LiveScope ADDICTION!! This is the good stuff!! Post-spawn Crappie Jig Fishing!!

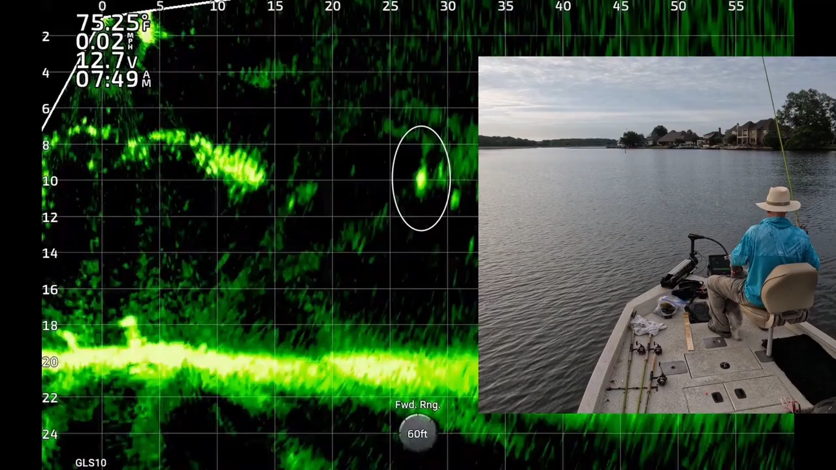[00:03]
On screen: speed 0.02 mph
I've got more live scope footage of crappie catches with a jig. A few of the fish were pre-spawn but mostly post-spawn.
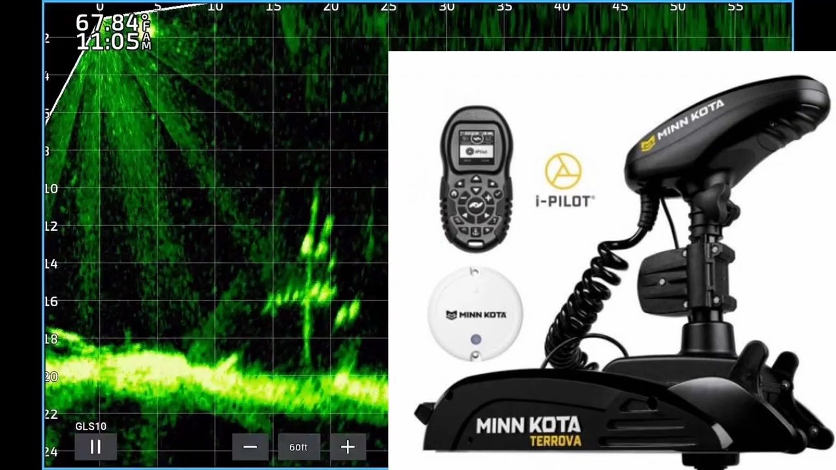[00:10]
I'm waiting on my Minn Kota Turova with Spot Lock and I can't wait to film videos with it in a few weeks.
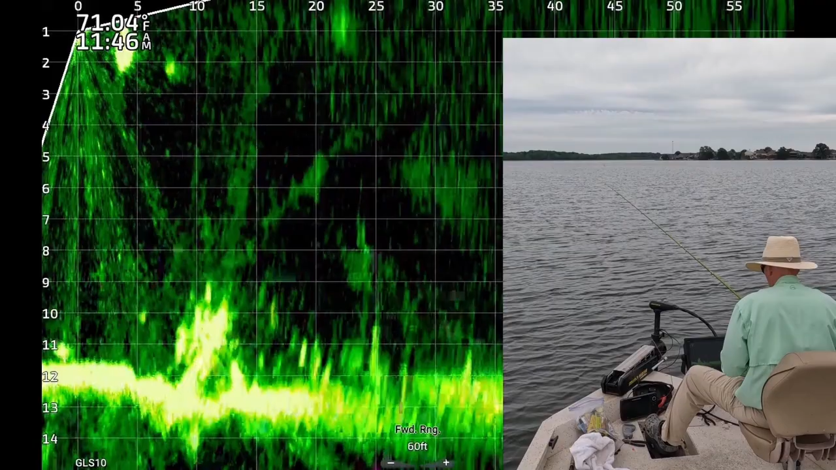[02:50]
On screen: water 71.04°F
There's one. Black crappie. Get up here. Oh, man.
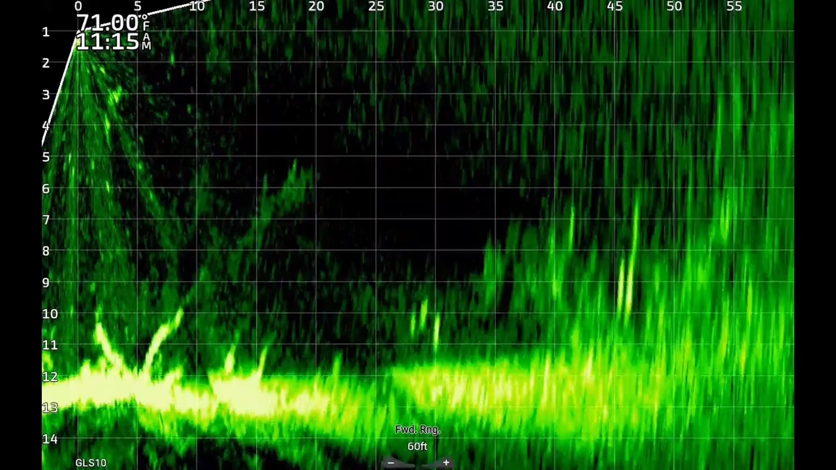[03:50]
On screen: water 71.00°F
There's one. What's where it is? Catfish. Bass. Catfish.
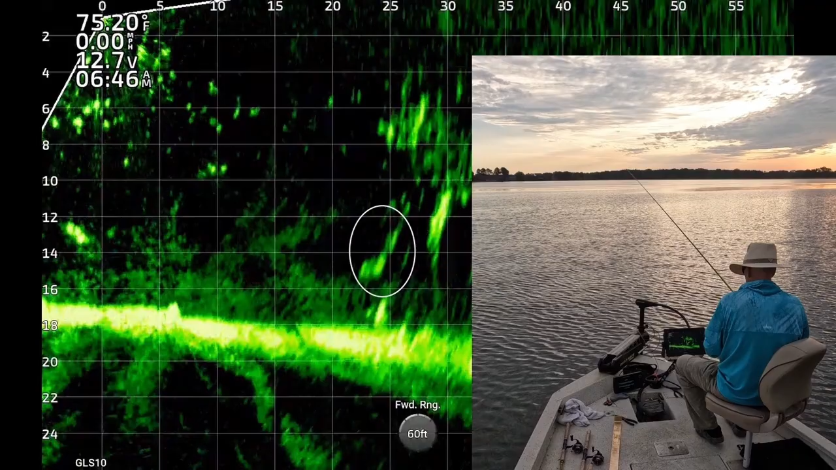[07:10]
On screen: water 75.20°F
There's a second one. Right there on the coast of the bottom. Get up here. Oh, my goodness. In this boat.
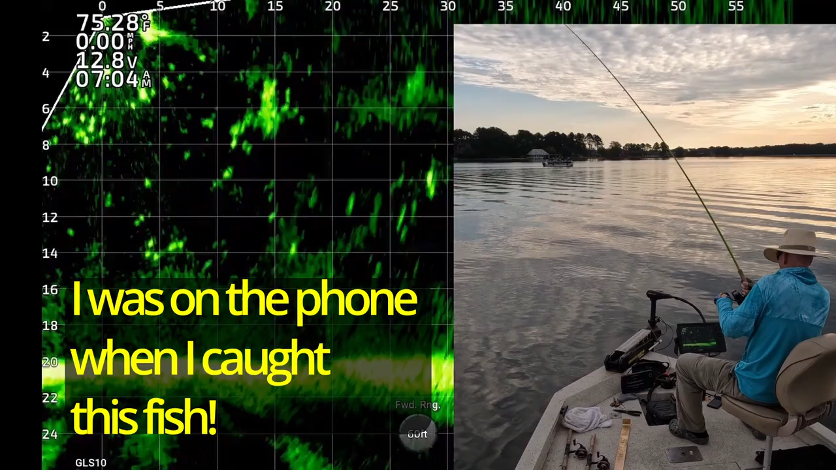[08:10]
On screen: water 75.28°F
There's a big. There's a big. There's a big. Hey, hang on. Let me get this fish in. I just caught one.
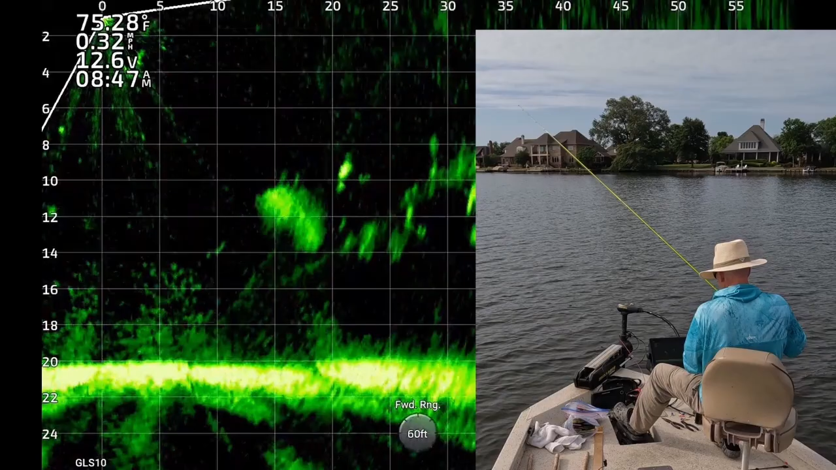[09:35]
On screen: water 75.28°F, speed 0.32 mph
There's one. That's a good one.
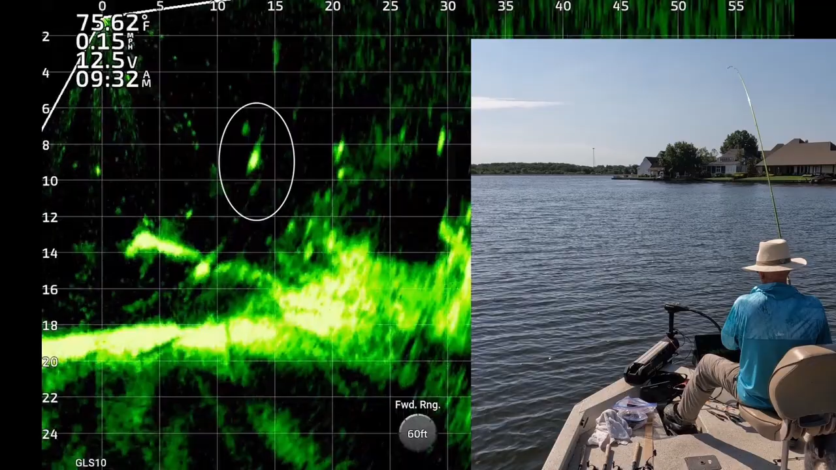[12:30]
On screen: water 75.62°F
Oh, I had one on. I didn't see it. That's a good one, too. Get up here. Oh, get in the boat.
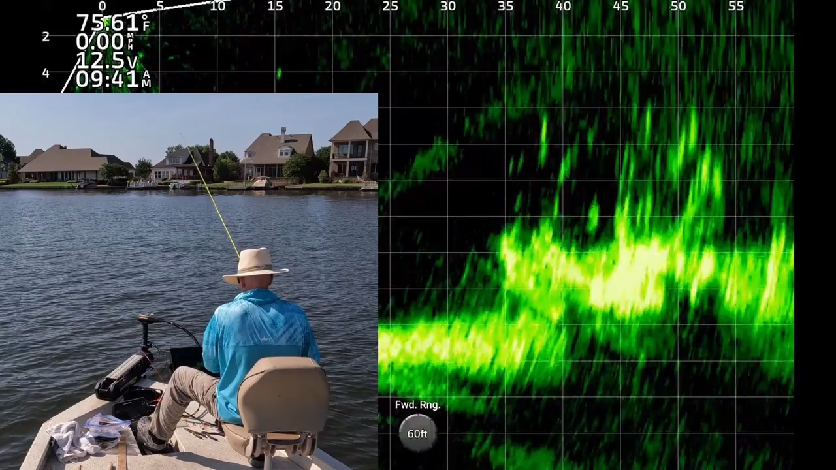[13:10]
There's one. I think that's a good crappie.
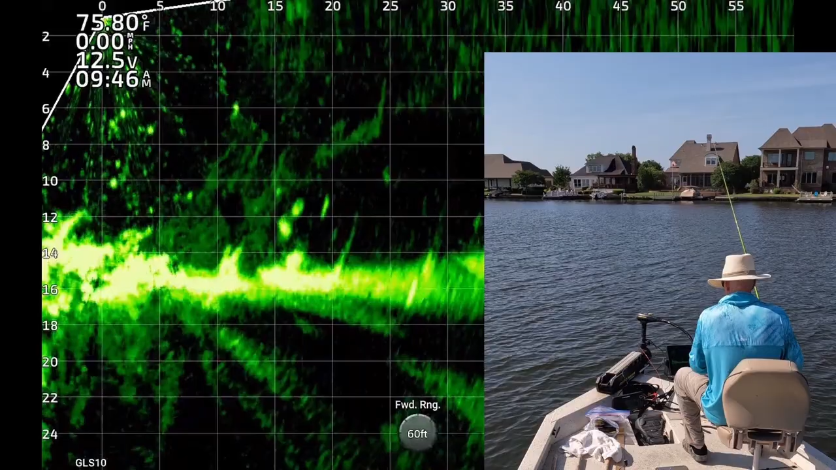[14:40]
On screen: water 75.80°F
There's one. That is a good one. Get over here. Black crappie.